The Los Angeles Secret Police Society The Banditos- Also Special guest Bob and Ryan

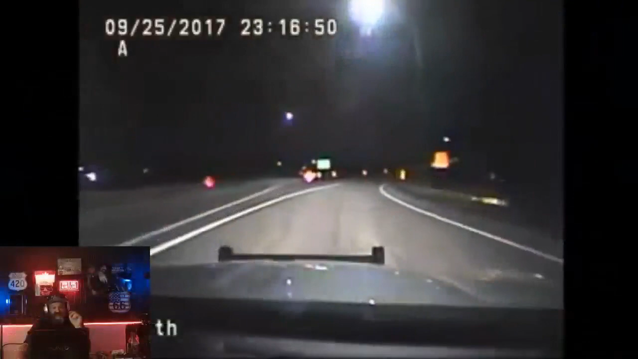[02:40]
But right now, here's what's going on. And there's a police chase that was initiated. And I'm guessing that it has to be speeding or something. Because when you see this guy, he's wearing a backpack and all that kind of stuff. And I just cannot take him for doing anything other than speeding. Because right now, you can see, hey, he sees the lights. He's pulling over. And he's on a rocket.